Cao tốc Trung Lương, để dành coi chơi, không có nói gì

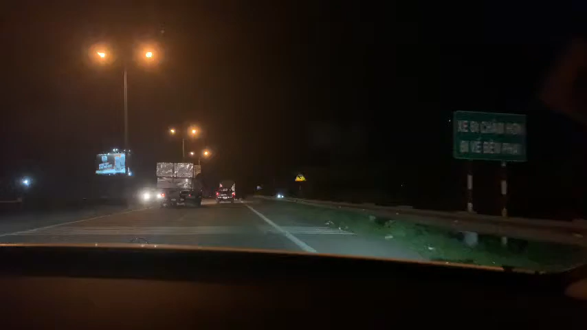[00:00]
50 vậy đó. Không biết tại sao 50 rồi thôi. 50 chưa mẹ?
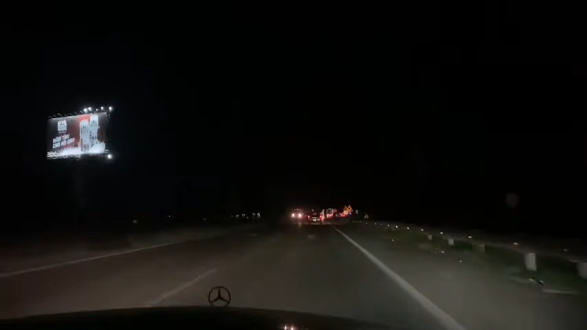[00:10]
50 rồi. Rồi không biết chừng nào hết 50. Đó, rồi dân tình chạy đường nào đây? Đường 50 này là bên kia hay là bên đây? Bà nội cha nó không để gì rồi không biết là 50. Bên này với ai mà bên kia? 50 đó là đường nào? Thì đường mình đang chạy nè, đã để trên đường mình là đường mình chạy chứ đâu đường nào.
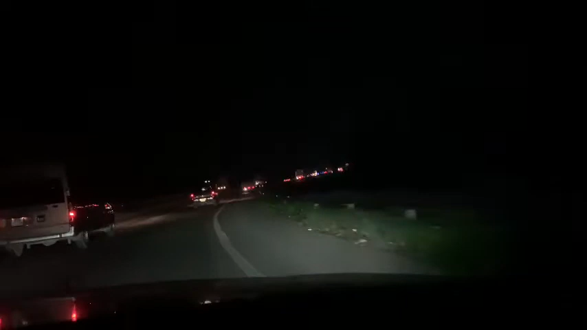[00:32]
Đó, rồi bà con không dám chạy luôn. Hồi bữa bò 50 mấy km. Ở sao nó bấm kèn cũng banh lỗ tai luôn. Nè đang xây dựng đây nè. Hồi bữa chưa có không có đề xây dựng xây viết gì cứ 50 vậy đó, để hoài.
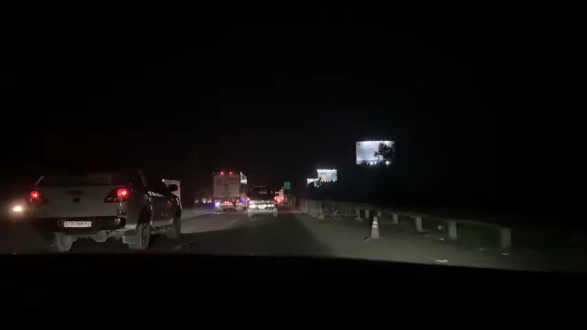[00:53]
Để coi hồi nó có dấu xóa 50 không? Cái hàng rào này luôn, bữa trống lỏng luôn nhớ không? Không có sửa đường, không có làm cái móc để đề 50. Họ thấy mụ nổi luôn.